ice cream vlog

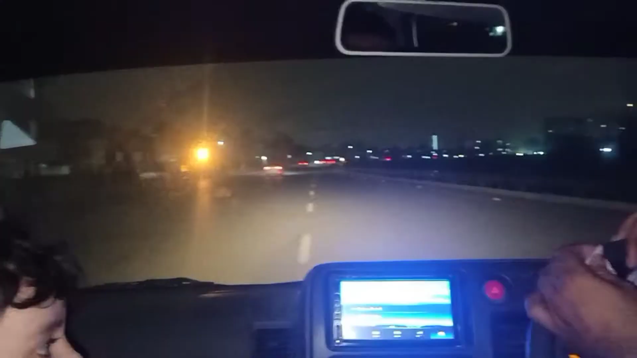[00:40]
ये हम लोग अभी लियारी एक्सप्रेस पे चढ़ गए हैं और तकरीबन 15 मिनट में हम लोग पहुंच जाएंगे वहाँ पे आइसक्रीम खाने के लिए, सदर वाली पिछावरी आइसक्रीम।